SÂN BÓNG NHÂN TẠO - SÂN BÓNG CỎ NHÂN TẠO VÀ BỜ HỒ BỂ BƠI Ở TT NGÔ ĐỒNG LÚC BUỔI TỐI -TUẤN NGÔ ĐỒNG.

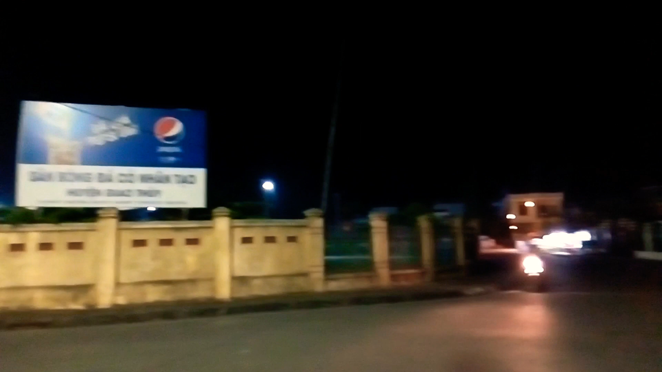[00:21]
Hiện giờ đã là 21 giờ rồi nhưng mà vẫn còn rất là nhiều người đang đá bóng ở đây. Cúi đầu ơi. Vâng. Buổi tối mát mẻ nên mọi người tập trung đá bóng rất là nhiều.